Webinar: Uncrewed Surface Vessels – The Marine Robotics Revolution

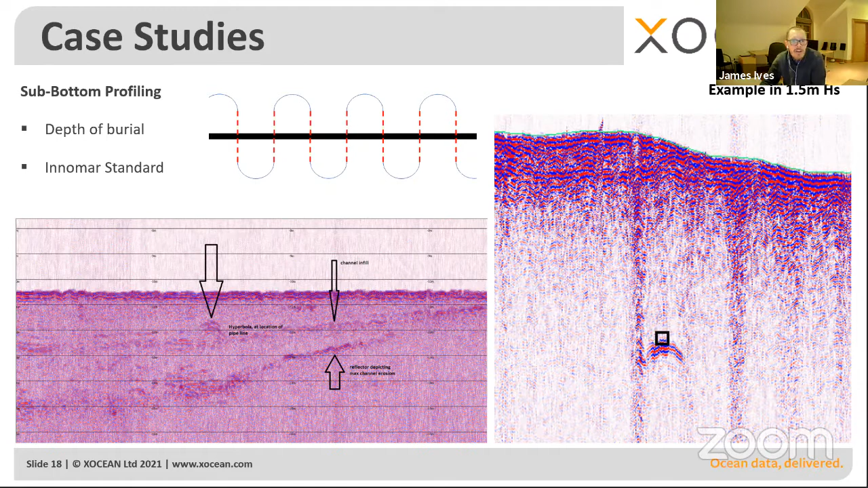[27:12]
Um, but for a robot program it and it will follow it to, you know, centimeter accuracy. Um, it's, uh, it's really the sort of thing it really excels at. So, and in these examples we're, we're measuring, let's say, the depth of burial of the cable and they're able to then determine whether this, you know, there's a risk that they're starting to get eroded. The second area of, of work that we've undertaken quite a lot of is around civil hydrography.
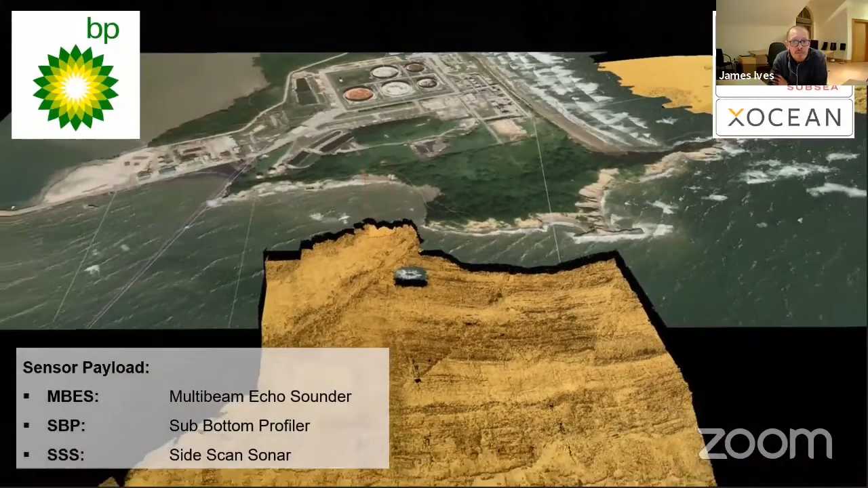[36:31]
right out to around 40 meter, uh, contour and two different areas.